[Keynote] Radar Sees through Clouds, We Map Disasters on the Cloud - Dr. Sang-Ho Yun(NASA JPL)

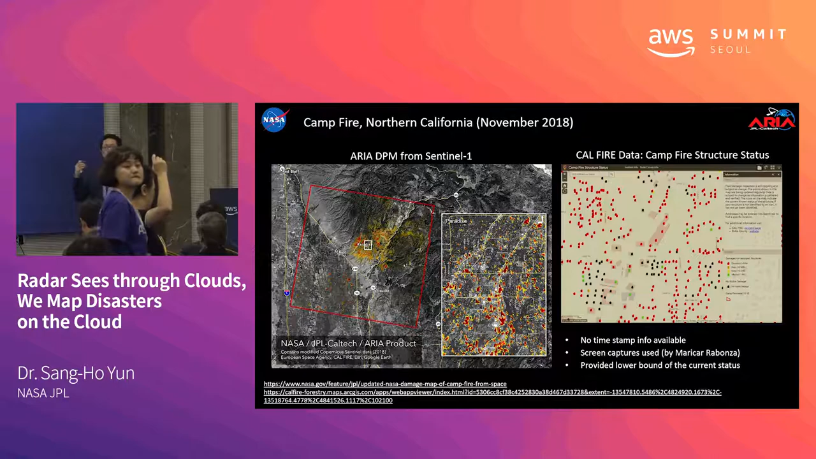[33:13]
레이더 영상이 얻어진 시점을 찾아내서 그 정보를 사용해야 되는데 여기에 각각의 포인트 클라우드에 시간 정보가 없었습니다. 그래서 저희가 사용한 방법은 레이더 영상이 얻어지는 그 시점에 이 사이트에 가서 신속하게 스크린 캡쳐를 했습니다. 그래서 패닝을 하면서 스크린 캡쳐를 하고 스크린 캡쳐를 하고 그때 사용한 스크린 캡쳐의 결과로 캘리브레이트를 할 수 있었습니다. 물론 그때 빨간 부분은 역시 타 있어야 되는 부분이지만 그때 까마타고 해서 까만 집이라고 해서 그때 불이 안 탔다는 보장은 없는 것이죠.
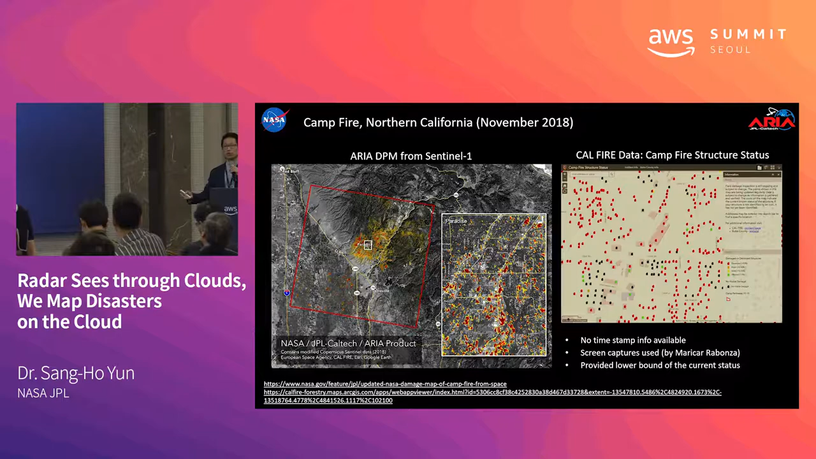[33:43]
왜냐하면 여기에 시간 정보가 없었기 때문에 그래서 우리는 그때 이 정보를 그러니까 로어바운드로 사용했습니다.
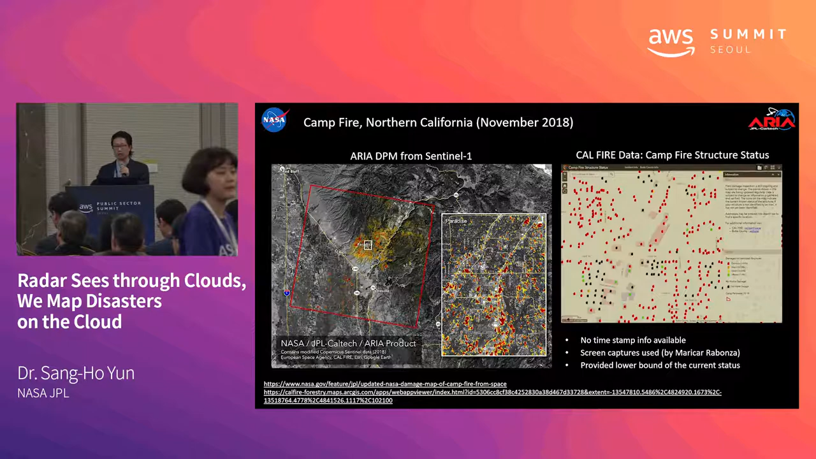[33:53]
그 빨간 것은 불에 탄 것이지만 까만 것은 불에 탔을 수도 있고 그렇지 않을 수도 있고 앞서 보신 것은 그 노던 캘리포니아이고 비슷한 시점에 서던 캘리포니아에 워시파이어가 있었습니다. 여기 말리브가 있는데 그래서 그 헐리우드 스타들도 집을 많이 잃었고 그런데 불이 북쪽에 시작해서 남쪽으로 퍼져나갔는데
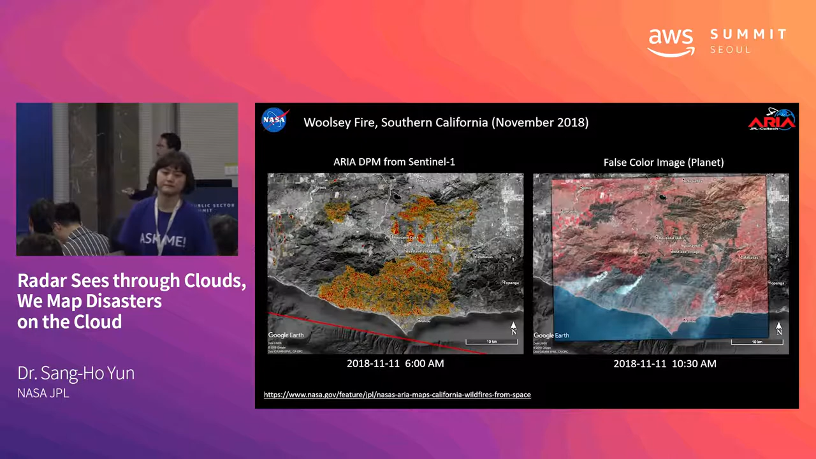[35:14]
그리고 그렇지 않은 부분은 불에 타서 없어진 부분입니다. 물론 불이 나고 있는 시점에서는 광학 영상은 연기 때문에 잘 볼 수 없겠지만 레이다는 그런 제약 조건이 없습니다.
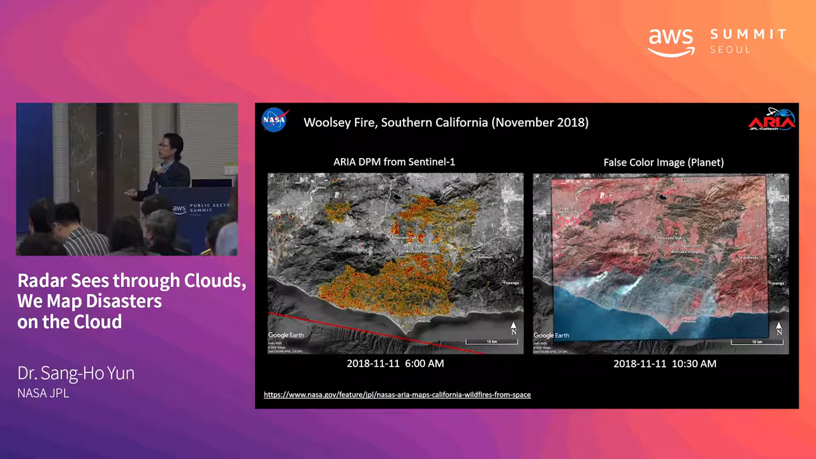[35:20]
그래서 경계면을 확실히 보여주고 있습니다. 이렇게 만들어낸 그 데미지 맵과 그 홍수 맵은